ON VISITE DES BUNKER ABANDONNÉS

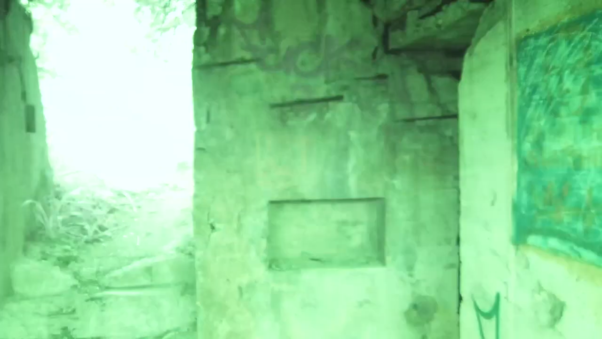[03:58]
de blocos sur le site et je sais même pas si on va pouvoir tous les visiter
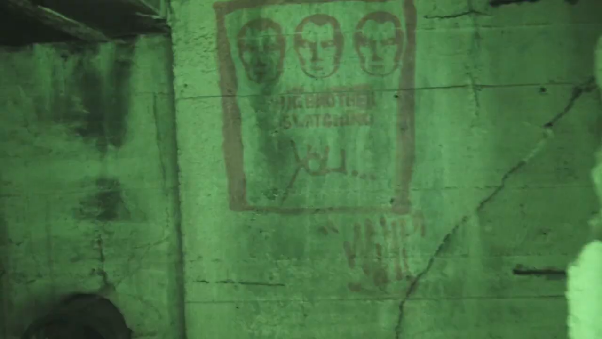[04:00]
qu'est ce que c'est que ça mon vieux c'est quoi c'est ta gueule
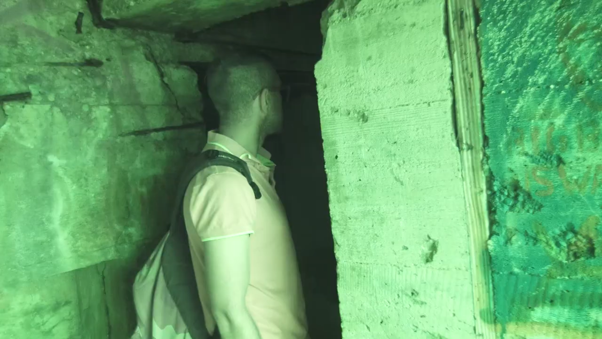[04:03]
il ya eu des rituels sataniques l'endor william c'est obligé c'est quoi les grands frères te regardent big brother is watching grands frères te regardent
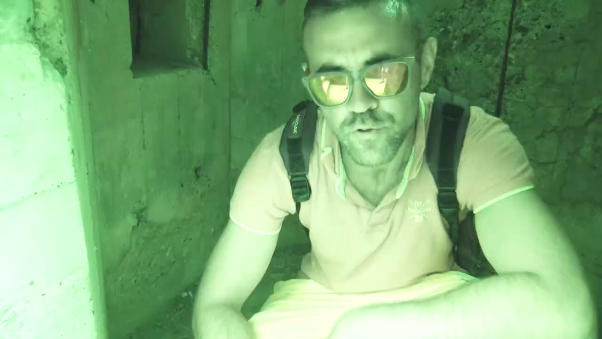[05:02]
bonsoir par ici monsieur par ici merci vous êtes le gardien du blocos oui tout à fait c'est moi d'accord merci on continue bonne soirée je passe en night shot
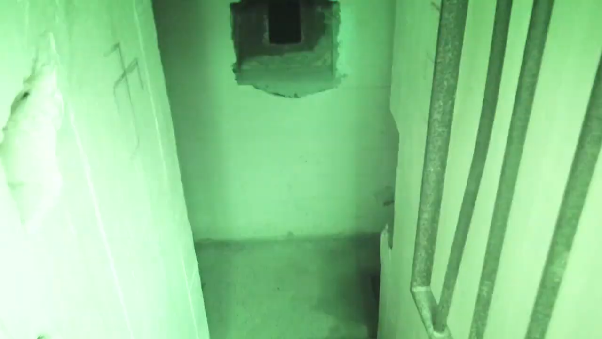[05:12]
night shot active et mon vieux on rentre dans le sain blocos comment que c'est noir mon vieux tu vois rien du tout
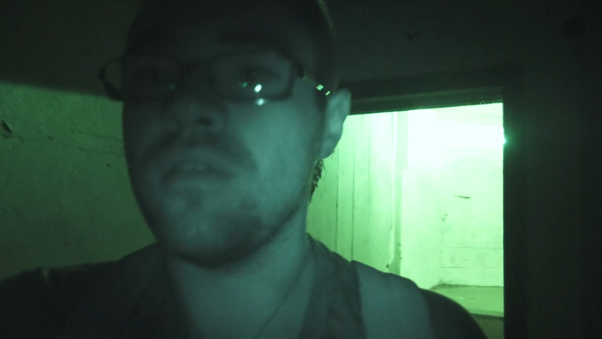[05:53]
sympa passe en night shot night shot active et on est dans le noir total une torsette ouais bah on voit rien l'indeau mon vieux tu me vois putain
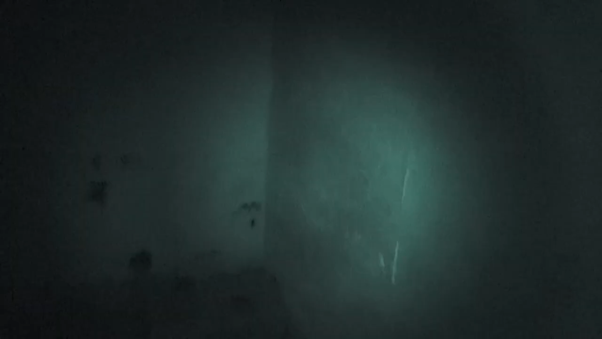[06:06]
on voit que dalle mon vieux c'est noir attend moi je vois rien moi nous